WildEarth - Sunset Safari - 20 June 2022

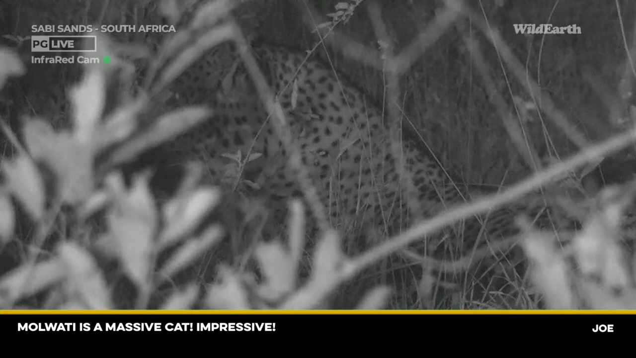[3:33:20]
I think he's pretty much the same size as Tingana was in his prime. They definitely start to lose weight as they get older. He's in his prime, and he looks pretty good. Do you think I'd dare move, or should we wait here for a little while? The cub's approaching. Approaching? Him? Yeah. Okay, the cub's coming this way, so I think we're just going to wait here.
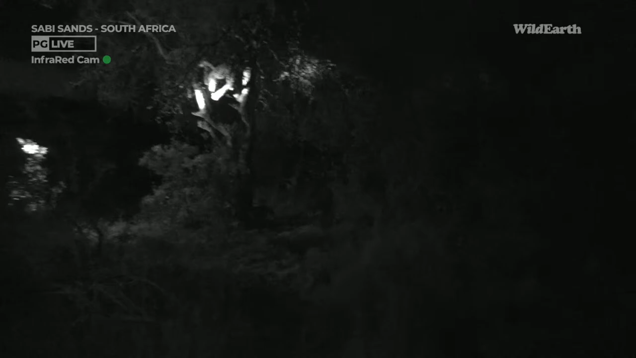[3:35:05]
Just move slightly forward again. There we go. We will get a view. It's just very tricky to organize everything in the dark, turn on the infrared, sort out what's happening. One of them's gone up, another one at the base.
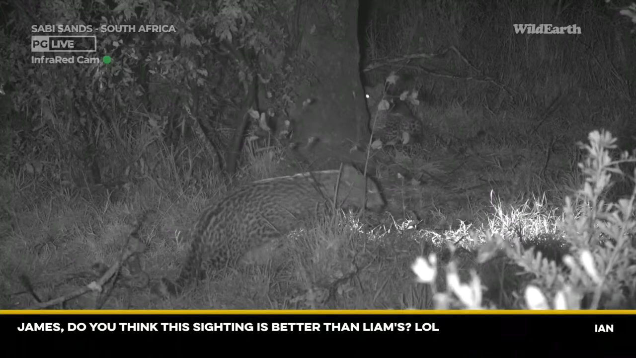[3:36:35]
I think that's pretty unbelievable. Up they go.
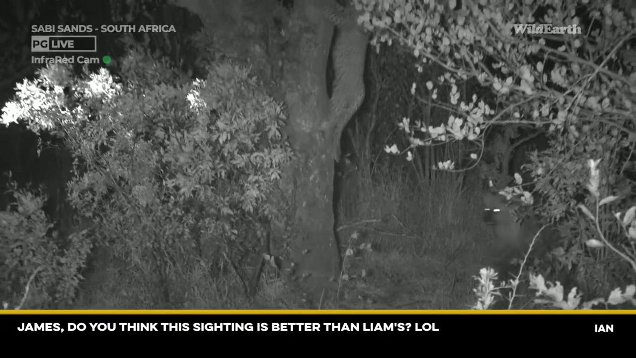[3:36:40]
The hyenas come in. Unbelievable again. Incredible how they knew exactly what was happening. Just in case anyone's concerned, we are not shining a spotlight. So I'm not sure what the rules are anymore in this part of the world, but we are not shining a spotlight on the situation. We are putting only infrared light,
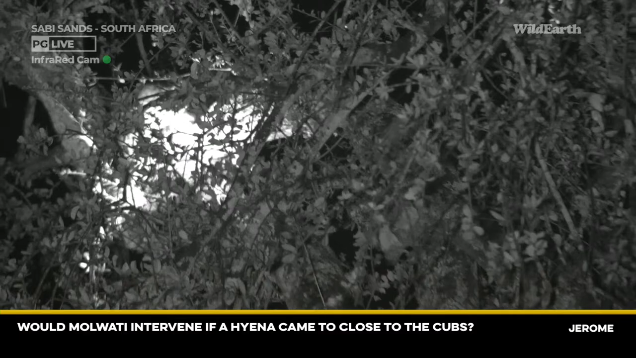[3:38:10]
I don't think. I think it would be very unlikely. Hyena's found something else down on the ground there, and Mawati's off in this bush.
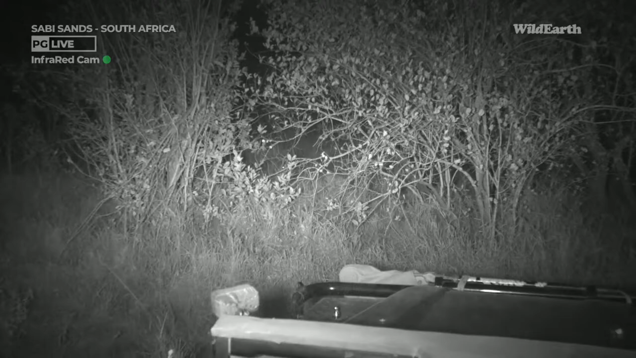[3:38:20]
Okay, everyone, I'm slightly concerned now that the vehicles could attract further hyena activity in this area. And I am going to make the decision that we leave the sighting. We've had a very good sighting of four cats, and I think it's time we let them be. What I don't want is for there to be a lot of noise if other hyenas come in.
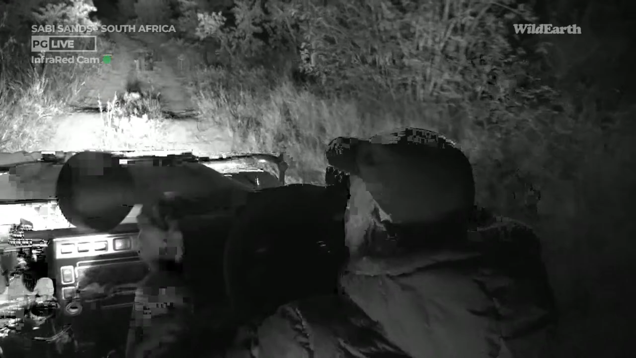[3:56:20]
If you think about elephants, if there's an orphaned elephant, the elephant will be adopted, could be by a total stranger, and that will... There's a little gerbil here. Can you see it there? There it goes. There it is.
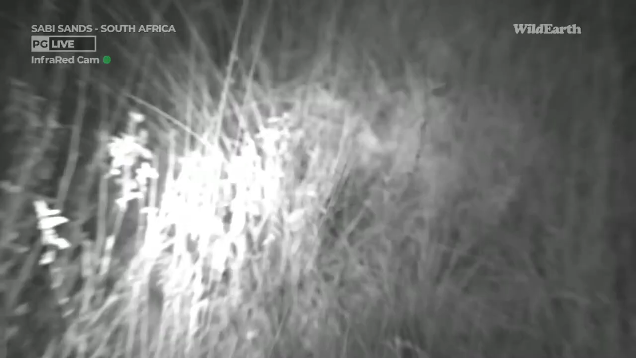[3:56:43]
No, it's gone. It's a little bush. There it is. Let's see if it jumps again. Little bushveld gerbil, I think. It's moving somewhere in the grass there.
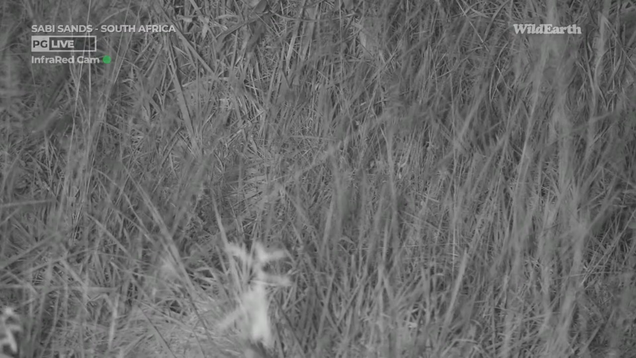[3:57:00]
There it is, yeah. Brilliant. Shame. Imagine being a little gerbil out here.